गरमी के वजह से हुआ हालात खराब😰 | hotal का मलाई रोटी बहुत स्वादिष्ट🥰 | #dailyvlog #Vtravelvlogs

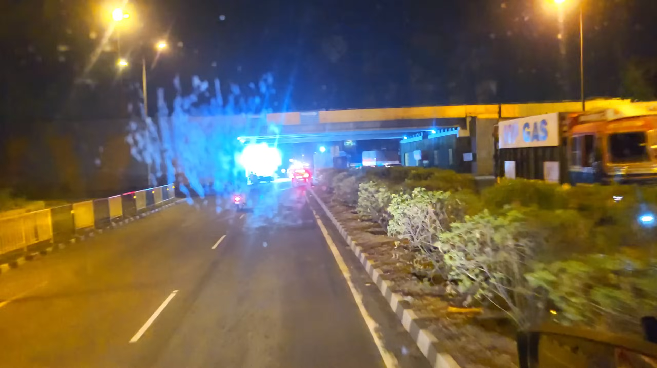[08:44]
राइड मारेंगे यहां से दहीने मारें देखिए घुम रहे हैं और एक बाइस आपकार वाले आगा जो पर ज़स्ती
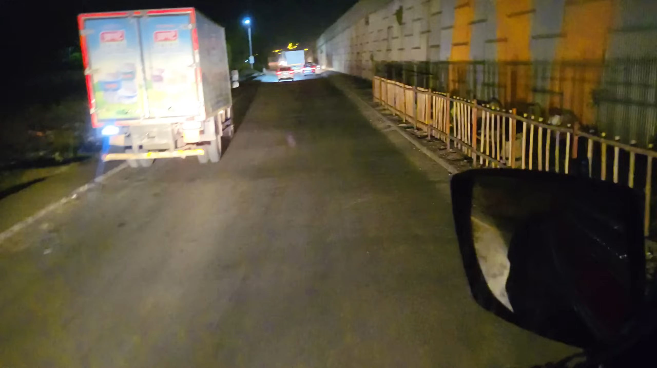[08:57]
यहां से लिए प्रीट के सर्विस रोड है आगे जाएंगे